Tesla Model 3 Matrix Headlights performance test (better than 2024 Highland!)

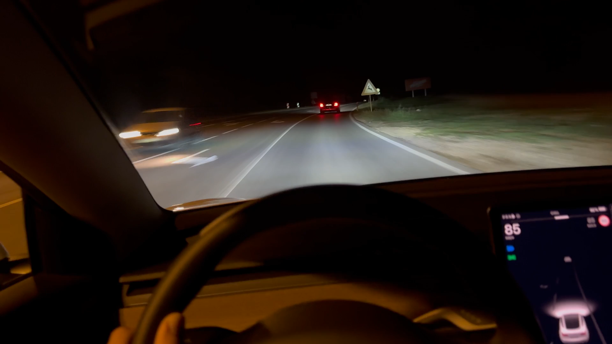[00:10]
a shadow spot on the traffic in front of you and the oncoming traffic from the opposite direction so we can see here tesla is first time uh utilizing this and it took them three years after actually putting the first hardware in the cars in 2021 which is my car and to actually release the software so my guess is they decided to program themselves the matrix functionality instead